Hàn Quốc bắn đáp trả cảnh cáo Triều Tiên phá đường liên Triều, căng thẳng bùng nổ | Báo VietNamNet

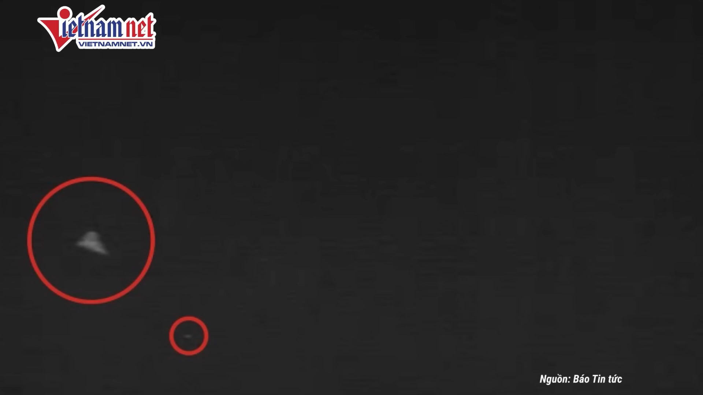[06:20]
phương tiện mang tờ rơi chính là thiết bị bay không người lái